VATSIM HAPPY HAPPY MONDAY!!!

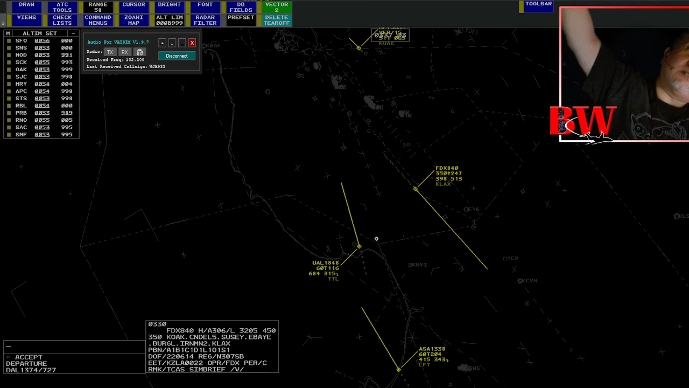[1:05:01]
TNCM, Princess Juliana. And you can almost just put your hand up and touch the tires as they come over. It's freaking crazy. Delta 1374, with you 2000.
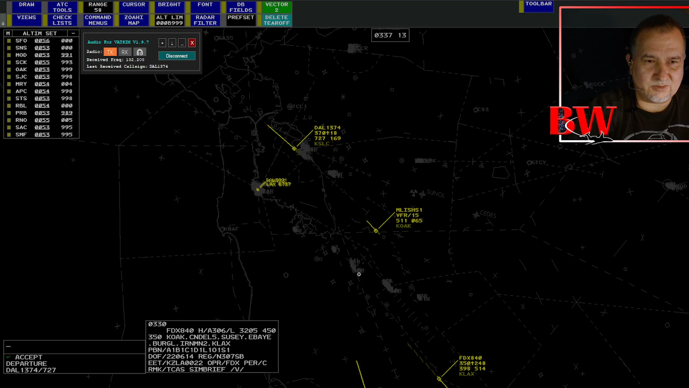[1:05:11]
Delta 1374, Oakland Center, your radar contact. Climb unrestricted, climb and maintain flight level 370. Climb maintain flight level 370, Delta 1374. Oh, I know this one. Yeah, there's a paved, there's a, what's that? Is that, no, that's not beef island. It's, it's one of the other ones. I can't think of the, I know what island you're talking about.
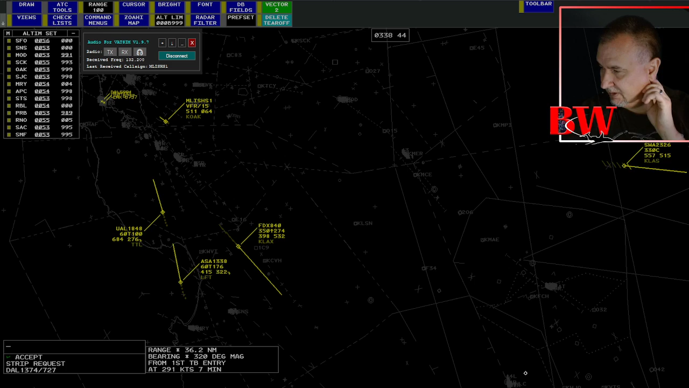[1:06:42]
Malicious one, the Oakland altimeter, 2-9-9-9-9. 2-9-9-9-9. Thanks, Malicious one. I remember we had an event once. 50 planes, we had to hold almost every single. Holy crap. That's a lot of airplanes going into one or small airport like St. Martin. United 1848, San Francisco Airport, it's 11 o'clock and 31 miles. Report the bridges or the airport in sight. We'll report the bridges of the airport in sight, United 1848.
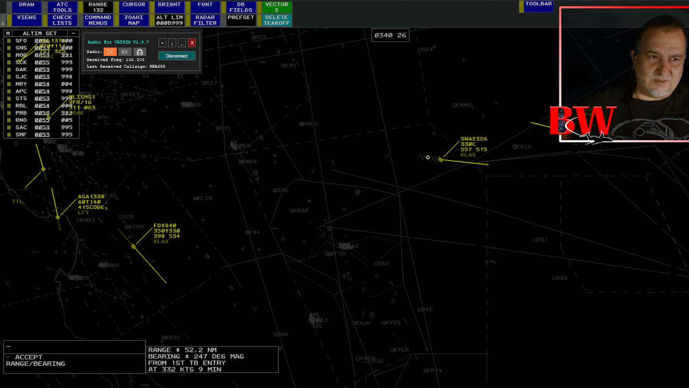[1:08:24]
All right, got a pretty strong west wind up here tonight. Looks like the wave's kicking off, so they're indicating about 100 on the headwind here, just FYI. Southwest 655, Roger, thanks for the pirate. Oakland Center, yeah, 1841, yeah, we're getting some light to moderate turbulence here at 8,000 feet. United 1848, Roger, thank you. Alaska 1338, you can expect some light to moderate in the descent into San Francisco. We'll go 1338.
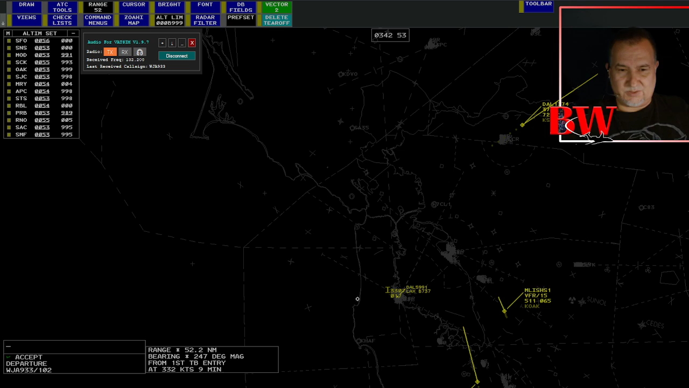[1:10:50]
you. Center West at 933 passing 1300. Oh, did I not do his freaking departure? Damn it. WestJet 933 Oakland Center radar contact, climb and maintain. Unrestricted climb and maintain flight level 190. Unrestricted climb and maintain flight level 190 with shit 933. What's up, Mike? Let's see, been hella busy getting settled in, moved to Kansas for work a month ago, spent 3 months in OKC for training. It's been hectic. Wait. Where are you at now? Are you at a center? Are you at the tower? Are you at the TRACON? Talk to me. Oakland Center, good evening.
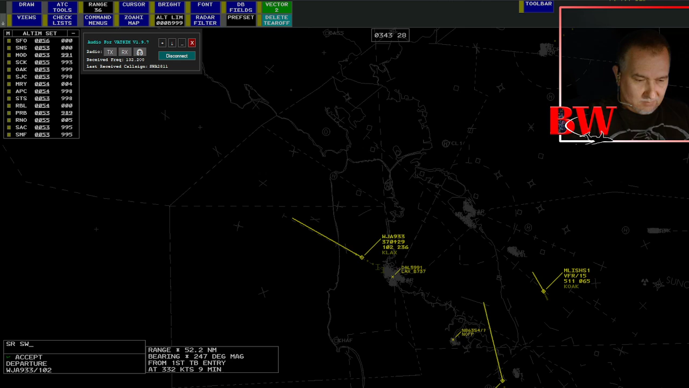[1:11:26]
Southwest 2811 IFR to Kona, Hawaii with India. Southwest 2811, roger. Standby clearance on request. WestJet 933, climb and maintain flight level 370.
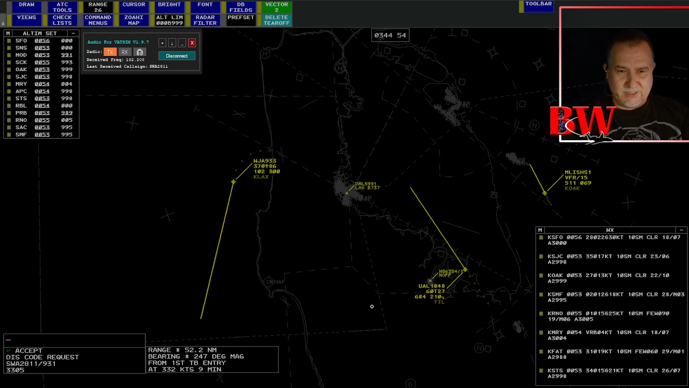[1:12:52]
United 1848, San Francisco, wind 27022, gust 30, runway 28 left, clear to land. 28 left, clear to land, United 1848. Well, that's awesome. You're at Kansas City Center. So, do they have you in training now?
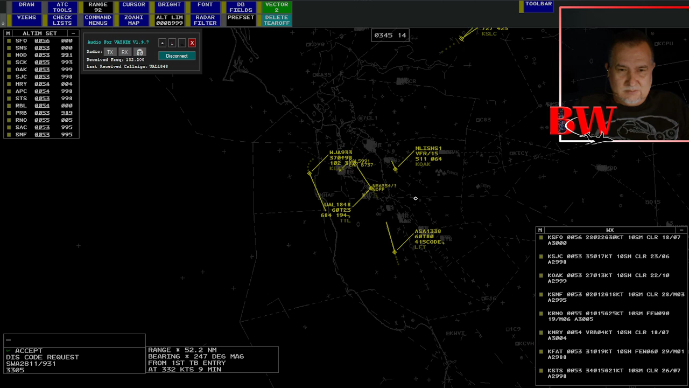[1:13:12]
They got you doing the, D side, working the D side stuff. You're learning the sectors. I kind of miss doing the remote pilot thing a little bit. All D side. That's awesome, dude. Congratulations. Don't be a stranger either. Come around more whenever you can. Dyson Labs this week. Awesome, dude. D side is going away here though with the latest.
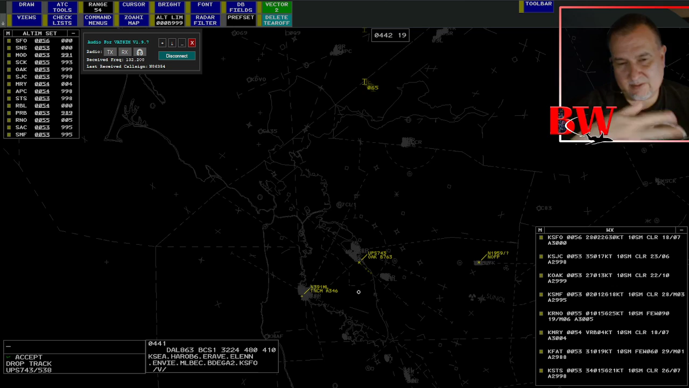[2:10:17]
But since I'm working top down, I like to have all this stuff up so I know what the hell I'm looking at. They got my C1 recently and they made it mandatory we use Euroscope. Spacebender, where do you control at?
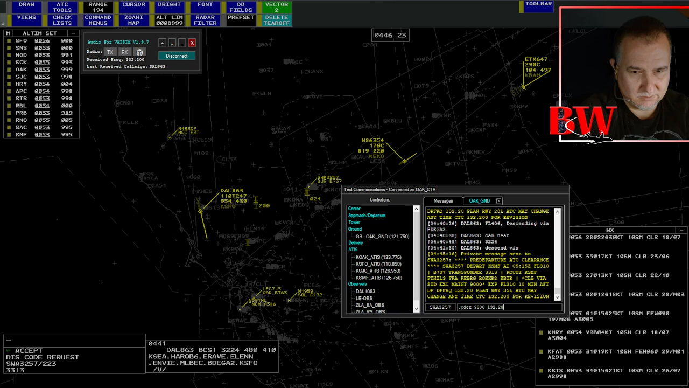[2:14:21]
is I put the call sign in there and I just do the shortcut PDC and then just type up the information and what runway to expect. And then what happens is it gets sent as a private chat. And that's what it looks like right there. It just gets sent like a private chat. if I had, what's that called again? The program. What the hell is the name of that program?
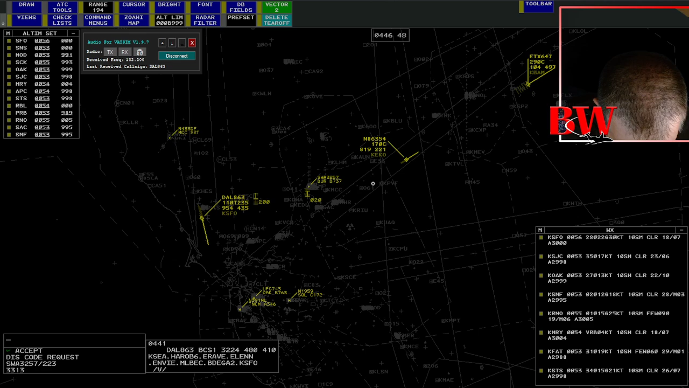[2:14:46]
I could do CBDLC. I have it.
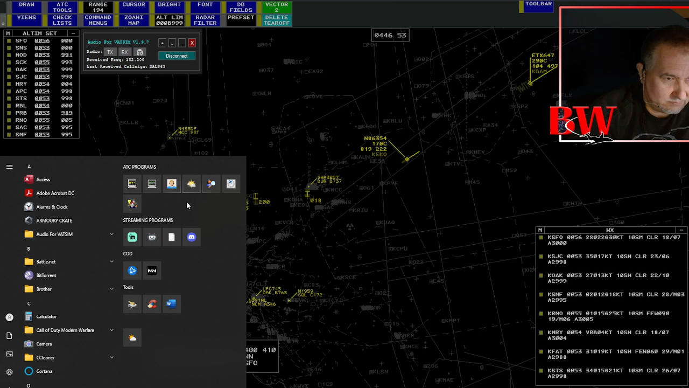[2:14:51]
Where is it at? Oh, I am... Hoppy, thank you.
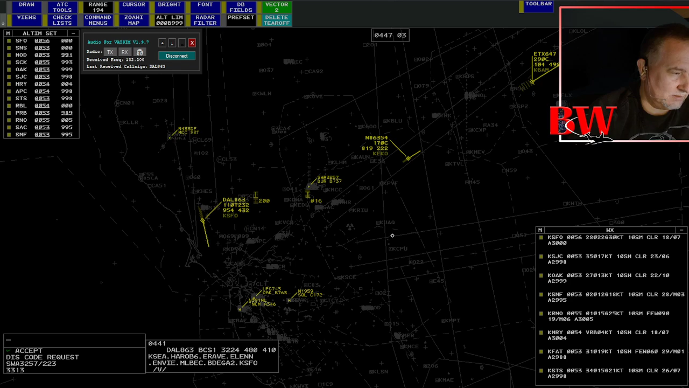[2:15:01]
Yes, if I had Hoppy running, I'd be able to do regular PDC. I just don't have it running right now. Elite 647, pilot's discretion, descend and maintain, flight level 200.
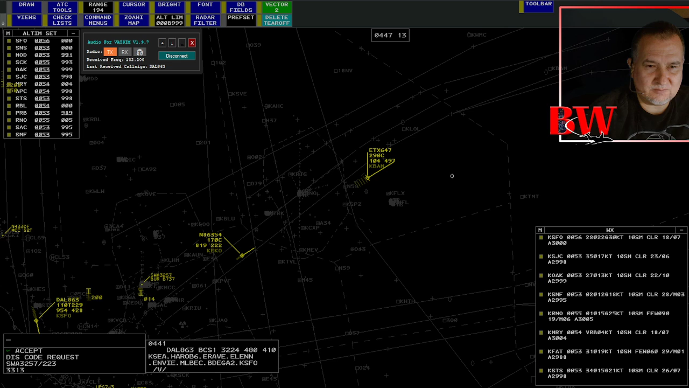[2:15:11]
Okay, PD 200, Elite 647. Oakland Center, 1 Mike Lima, ready for push and start. Number 1 Mike Lima, push and start is approved, and advise when you're ready to taxi. Request the taxi, 1 Mike Lima. You already ready?